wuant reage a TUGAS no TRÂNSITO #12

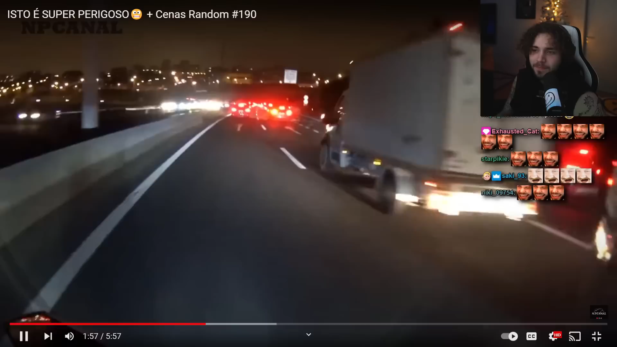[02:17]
Nunca façam o que aquele gajo fez agora, estar ali atrás do carro. Isto é uma descida. Mas espera lá, ele estava parado e não pôs os quatro piscas? Calma lá, então, mas espera lá, ele está parado no meio da estrada e só tem...